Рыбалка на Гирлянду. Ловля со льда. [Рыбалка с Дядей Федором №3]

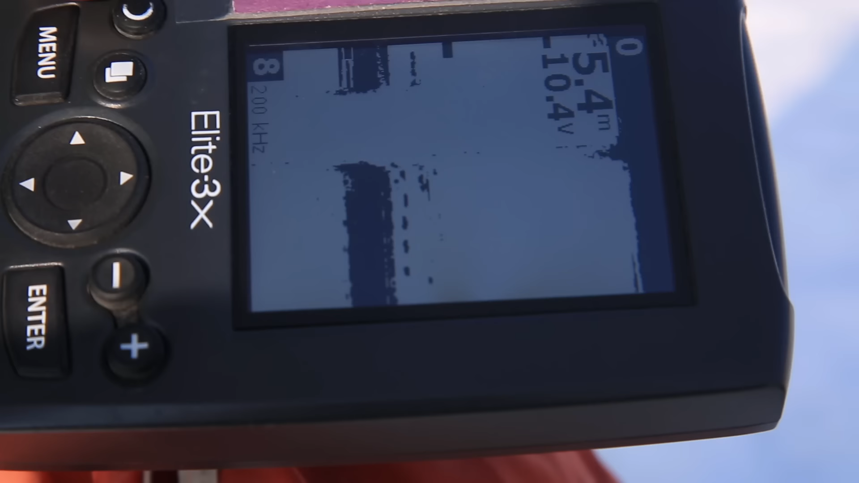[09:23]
On screen: depth 5.4 m
В другом конце ямы слой плотный, большой, но очень много мелкой густеры.
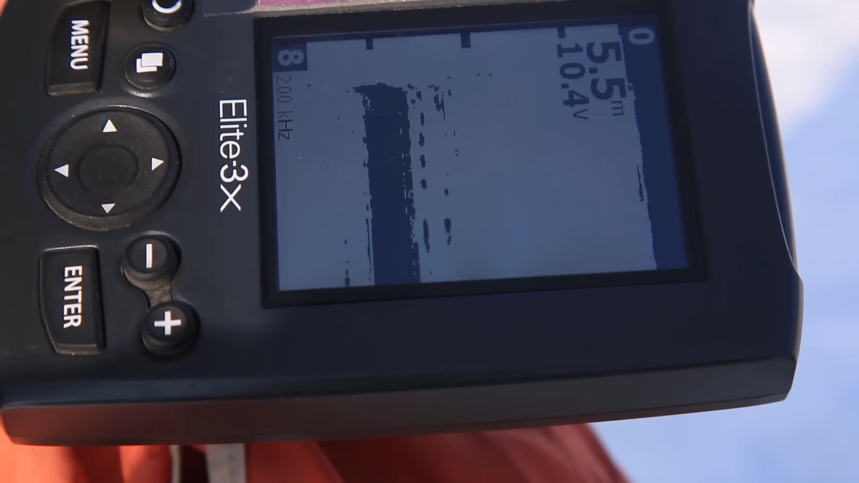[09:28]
On screen: depth 5.5 m
Она тычет постоянно, постоянно есть поклевочки, но уже удовольствие от поклевок мы получили, насмотрелись,